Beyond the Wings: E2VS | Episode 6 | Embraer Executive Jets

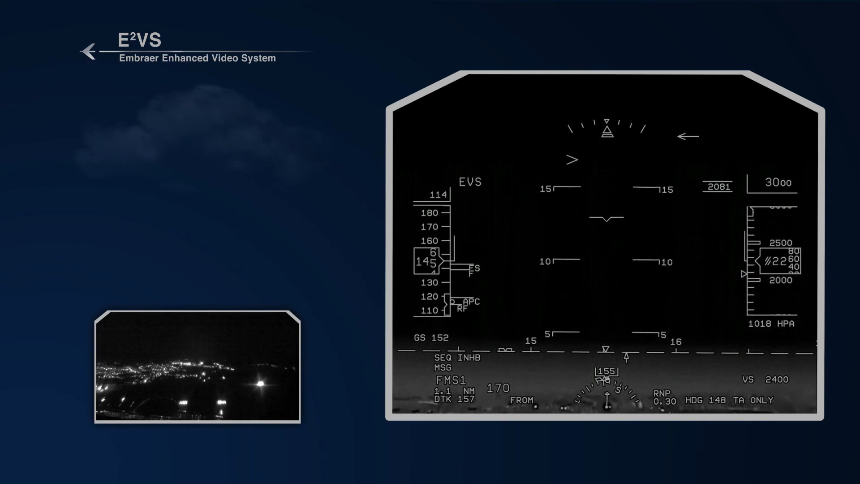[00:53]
making flights safer for everyone on board by increasing situational awareness for the pilots.